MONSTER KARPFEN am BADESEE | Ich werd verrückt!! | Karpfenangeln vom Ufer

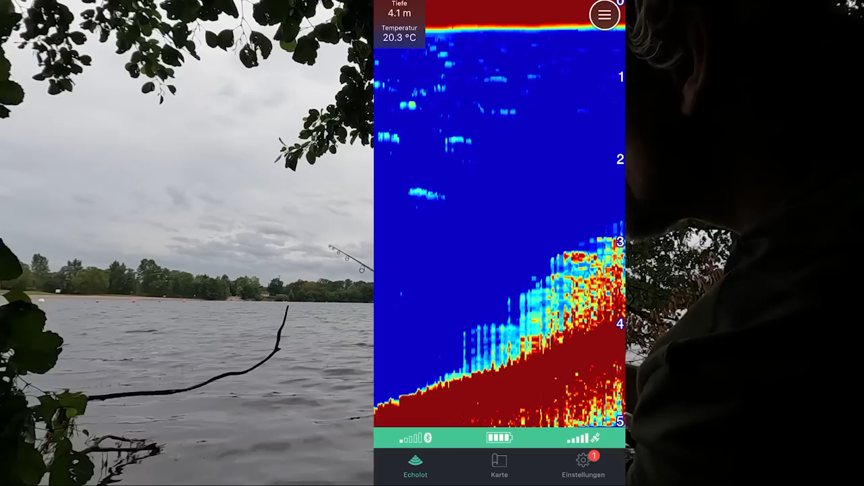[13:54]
On screen: depth 4.1 m, water 20.3°C
Ja, da seht ihr, jetzt läuft es hier vorne an die Krautkante hoch. Das ist der Bereich, den wir vorhin auch schön mit dem Tastblei gemerkt haben. Doch, gefällt mir gut der Spot.